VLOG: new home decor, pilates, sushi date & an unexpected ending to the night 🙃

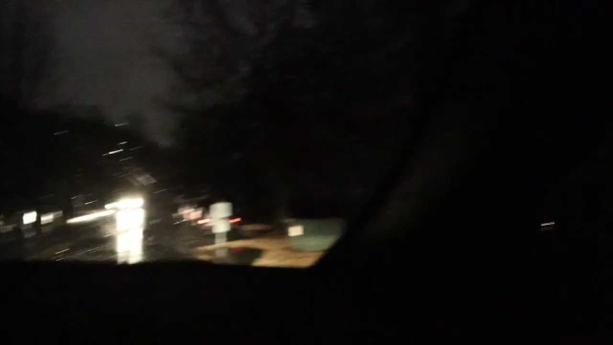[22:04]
all right well we just pulled into our apartment complex oh shoot i don't know and all of our power's out so that's great poor jacks really bad winds right now yeah because it's like not bad weather is the gate open yeah it's open you're gonna be able to fit yeah you're fine oh that gate's broken bro